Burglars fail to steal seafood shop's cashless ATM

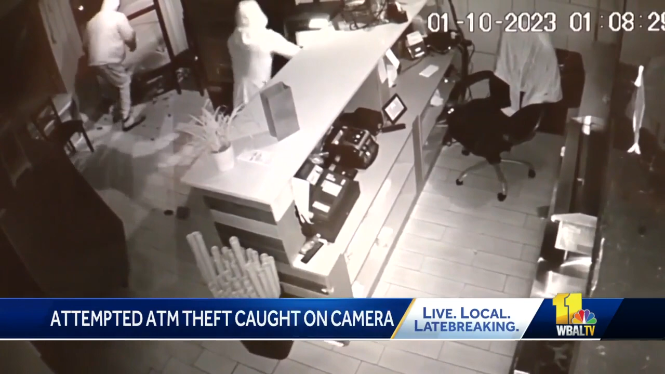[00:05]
They came in at 107 and 53 seconds and they were out of here by 110 and 17 seconds.
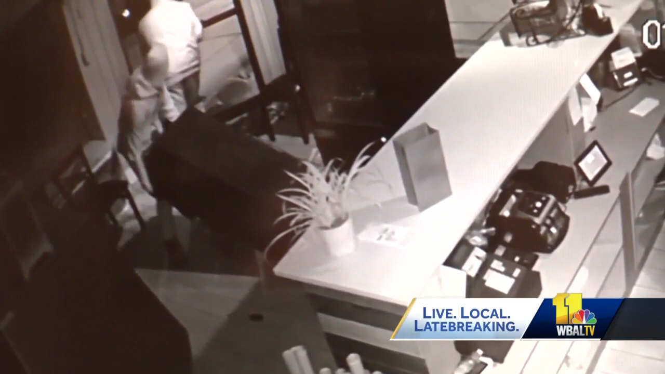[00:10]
The thieves arrived just after one Tuesday morning. They were driving a Kia Soul.
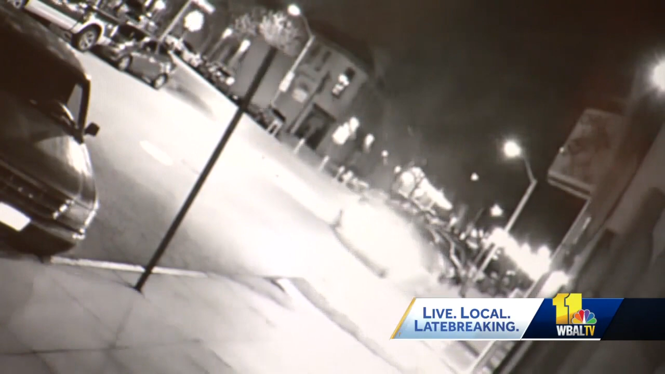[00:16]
They pulled up to Chris's Seafood on South Montford Avenue in Canton.